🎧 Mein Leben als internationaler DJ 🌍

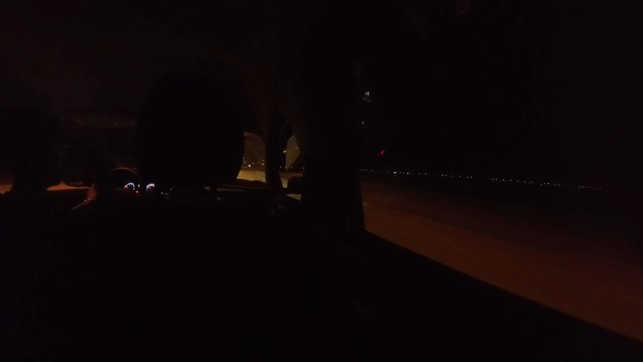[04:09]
bin jetzt selbst lang sonnenleid wahrscheinlich sieht man original gar nichts weil es hier viel zu dunkel ist aber jetzt bin ich endlich in tscherba angekommen und sitze im taxi ins hotel